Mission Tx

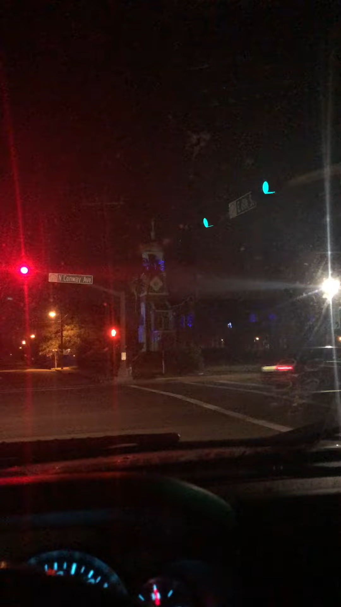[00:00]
This is a little cruise of Mission, Texas.
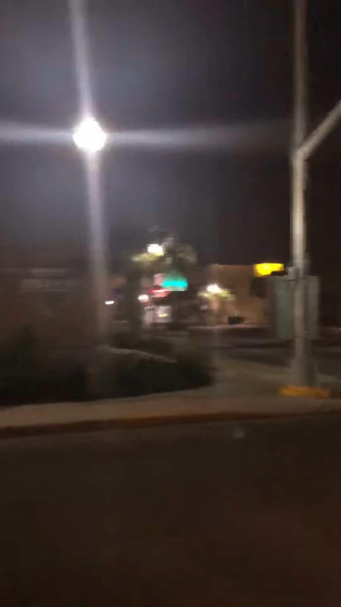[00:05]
We're right here in front of the Guadalupe Church and this
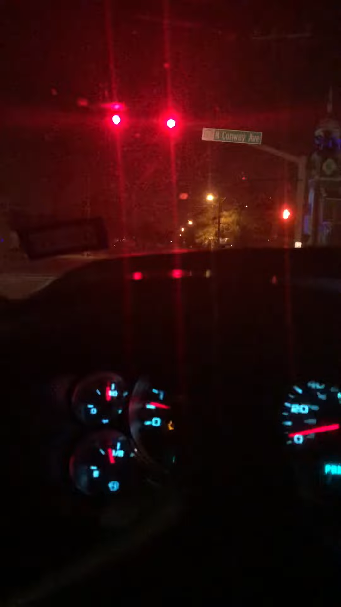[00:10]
is Conway about to go north on Conway.